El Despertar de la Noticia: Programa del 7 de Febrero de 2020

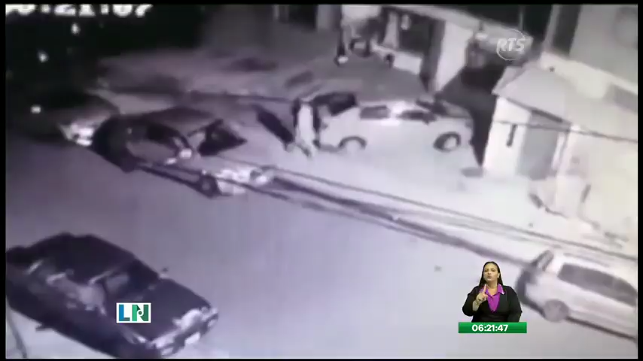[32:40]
Toda la madrugada, el accionar de este sujeto fue captado en algunos videos.